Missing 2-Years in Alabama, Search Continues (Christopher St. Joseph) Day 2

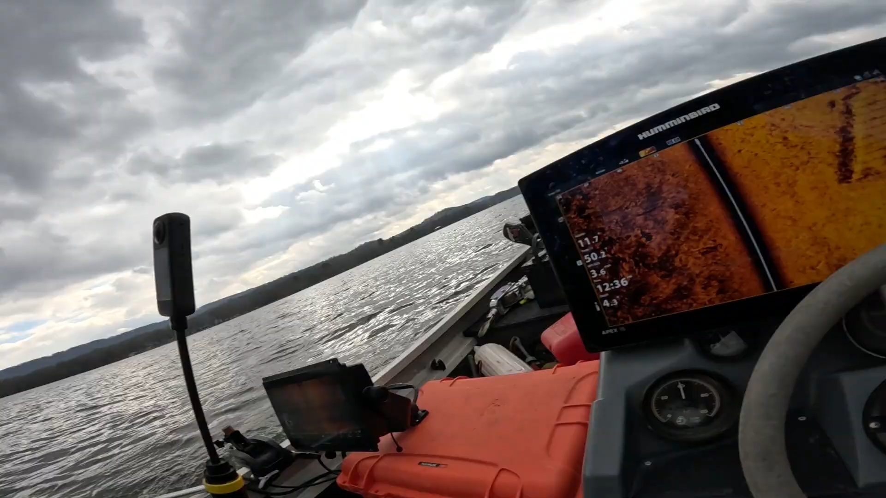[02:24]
uh just my hands all right it's actually deep enough right here should be at the boat ramp
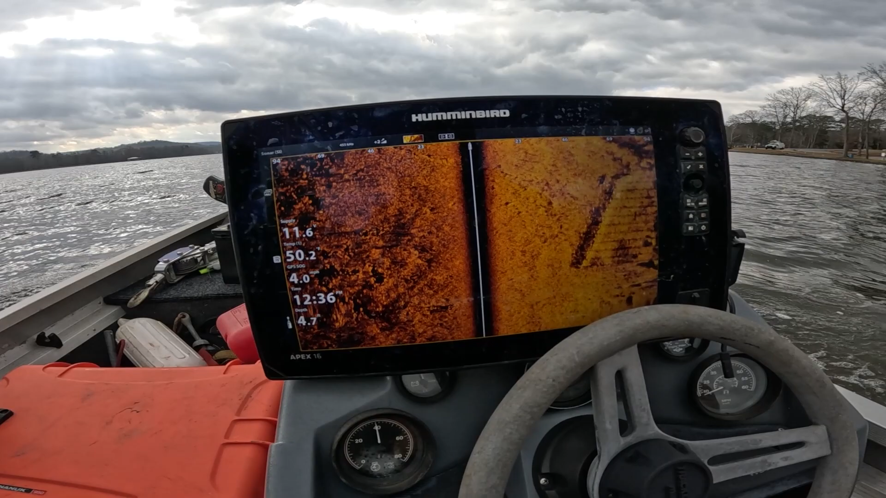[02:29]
five six feet i mean it's good seven feet very vegetating yeah
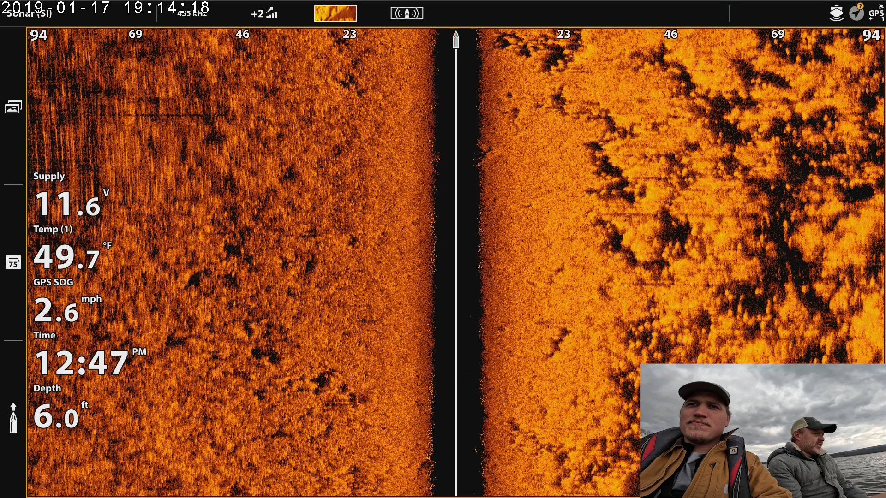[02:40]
On screen: depth 6.0 ft, water 49.7°F, speed 2.6 mph
i don't know if you want to make another pass with that or not but oh my god maybe i'll yeah i'll go straight out and go into it there
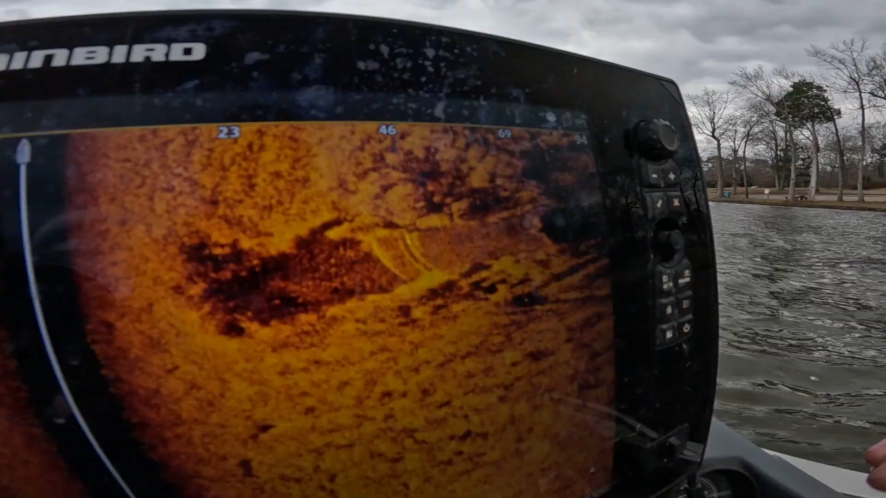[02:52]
you can see the boat ramp we
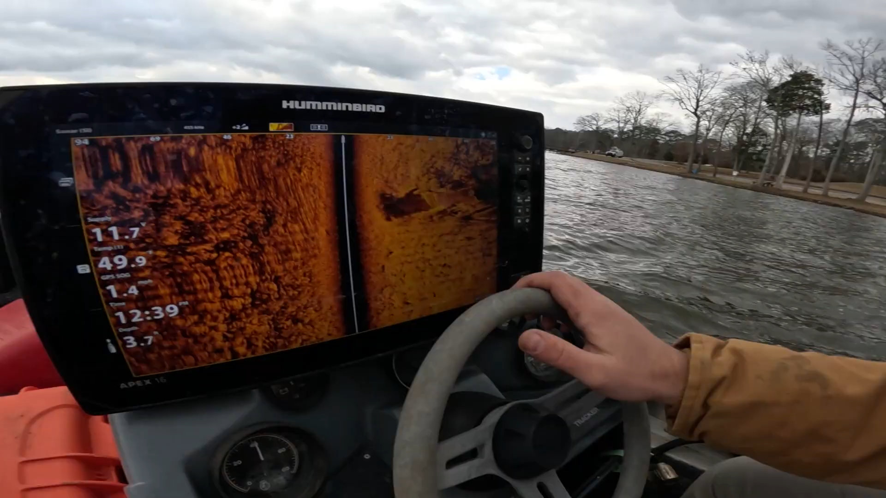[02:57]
this is not very clear because it's a lot of vegetation
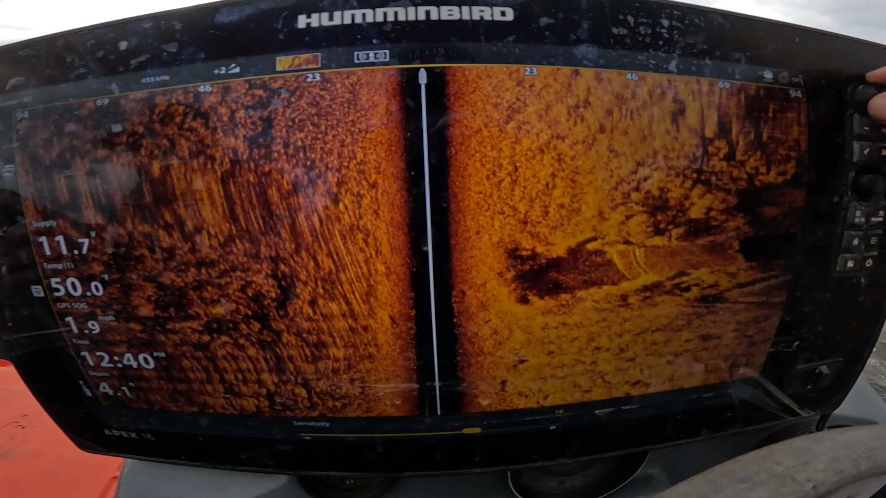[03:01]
i mean you'd be able to see a car if it was initially out of the boat right yeah
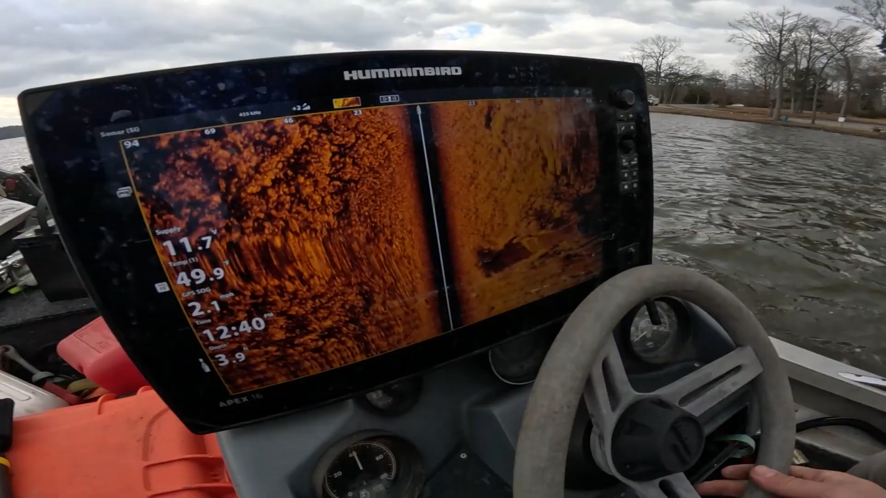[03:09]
i mean it looks like there might be something right here but something small
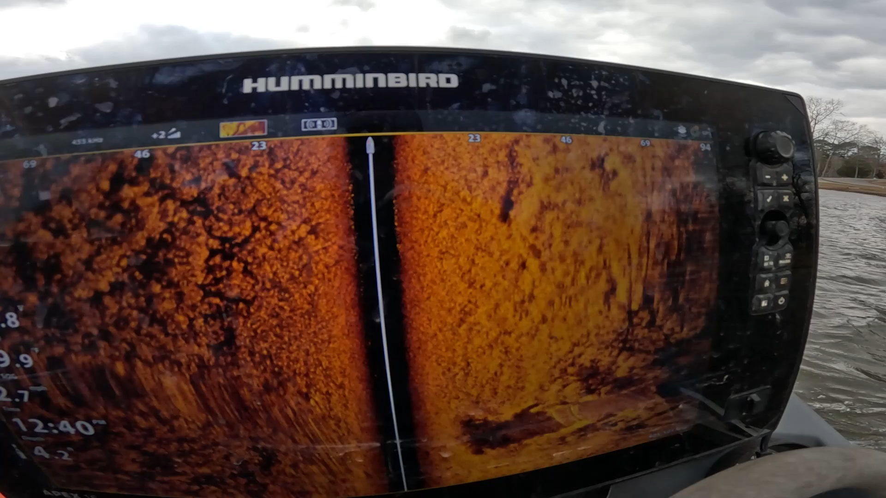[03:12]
i don't know all this vegetation
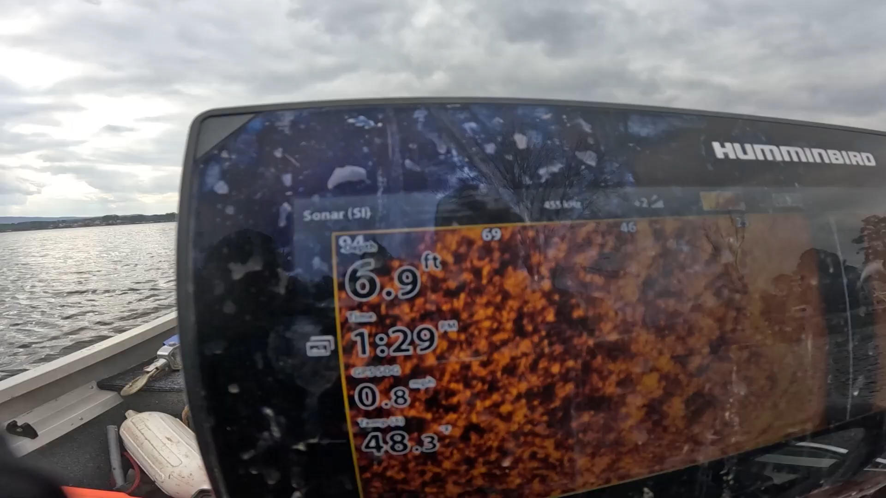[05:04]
On screen: depth 6.9 ft
let's check around this park area and hopefully something will pop off yeah right off the bat i mean it's like eight and a half nine feet
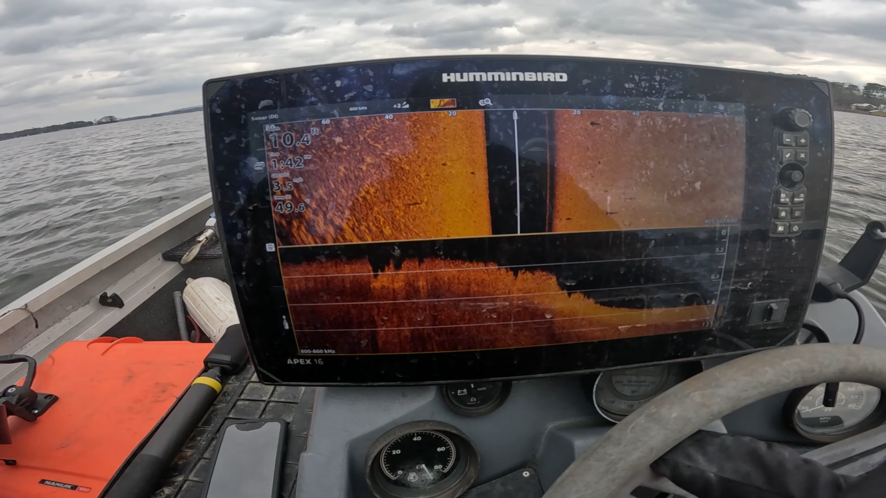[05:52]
mean gosh if it if one drifted this far it would have had to clear be impressive all that distance with two feet yeah i don't even
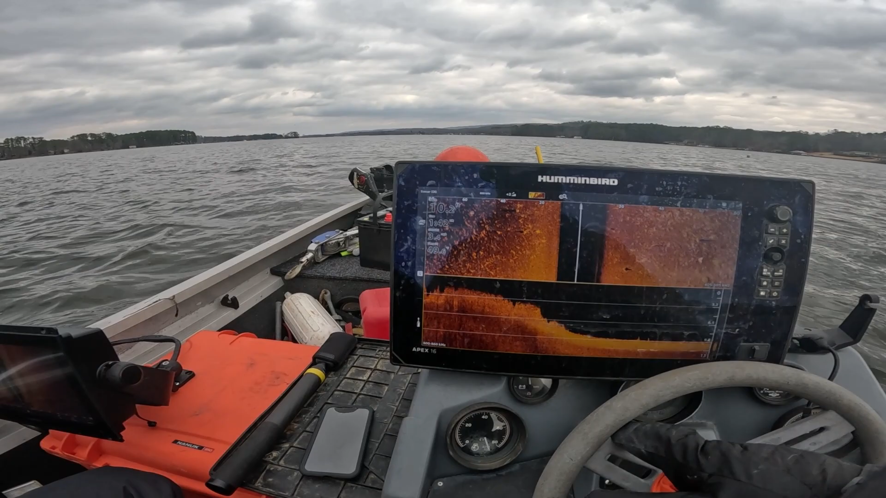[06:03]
know cars out here but trying to go around because you can drive right there close to the maybe it's maybe it's just like a point right there maybe we got to slowly get closer because it just dropped off now it's nine ten feet all right so we were trying to cut across to a bow ramp on the other side of the river there but that didn't work it
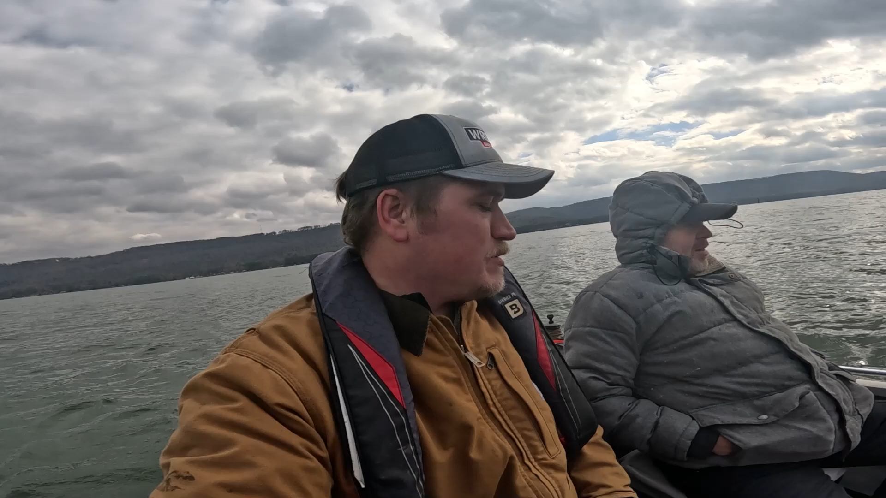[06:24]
didn't work yeah they uh there was like a shallow reed bed area so we start heading
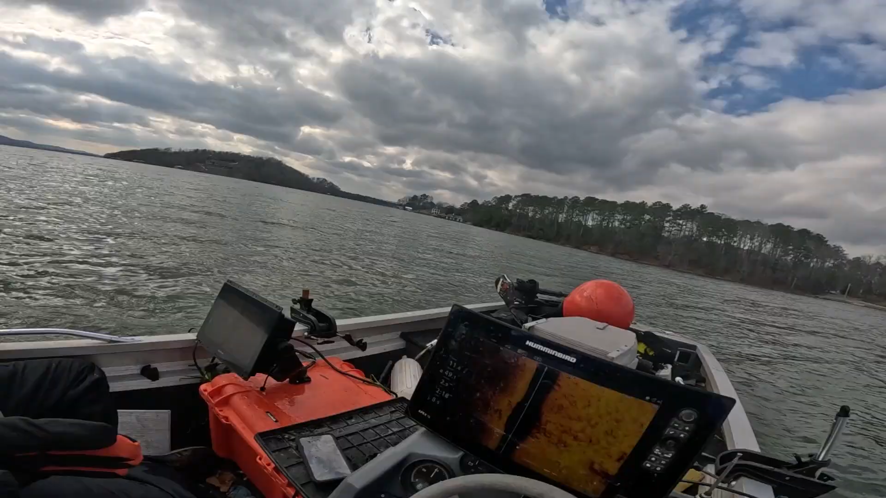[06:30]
back then we noticed this other boat ramp right here so we're fixing to come up on it eight
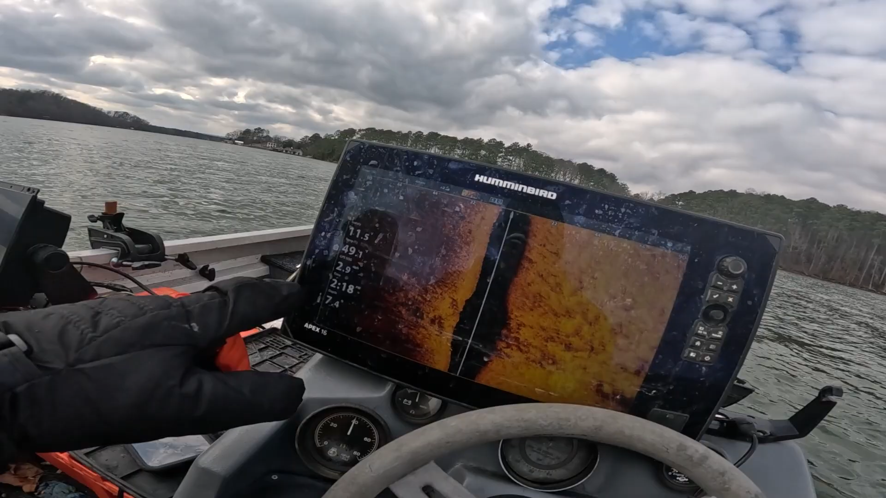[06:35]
nine feet we'll see if it gets a little deeper this one does look kind of sketchy though yeah i mean it'd be a good place but now it's getting